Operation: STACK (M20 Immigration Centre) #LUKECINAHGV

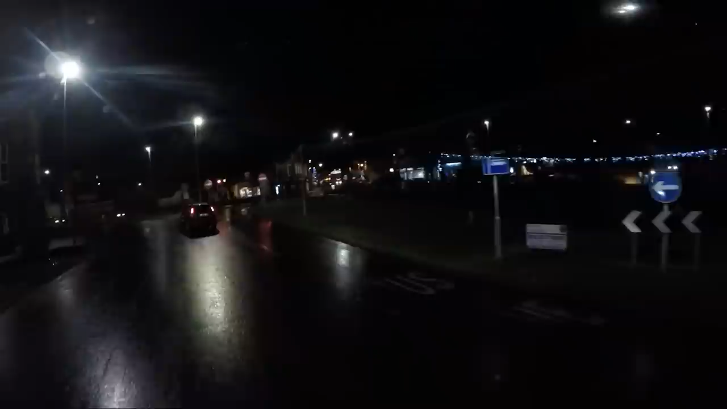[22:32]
Yeah, I've got to go left at this roundabout. That bus is only there and we've got to turn around at this roundabout to go where we want to go.